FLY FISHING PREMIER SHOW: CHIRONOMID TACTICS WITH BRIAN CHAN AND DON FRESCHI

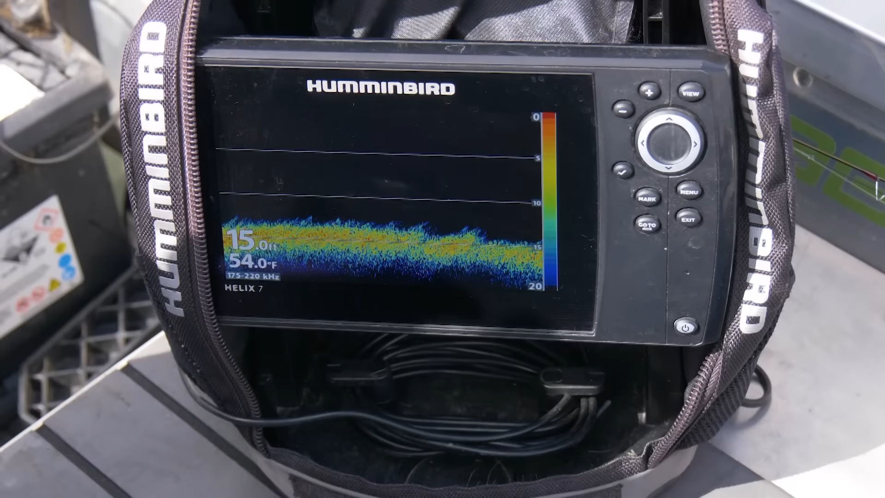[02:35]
On screen: depth 15.0 ft, water 54.0°F
Usually the bombers, the big chironomids, come off in deeper water on this lake,
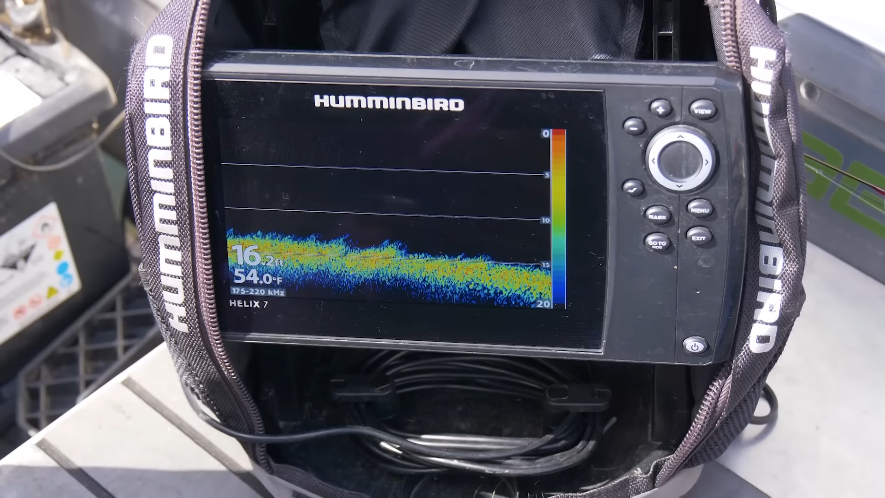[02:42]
On screen: depth 16.2 ft, water 54.0°F
so we're just sounding out in the 17 to 25 foot depth range to see if we can mark any fish under the boat.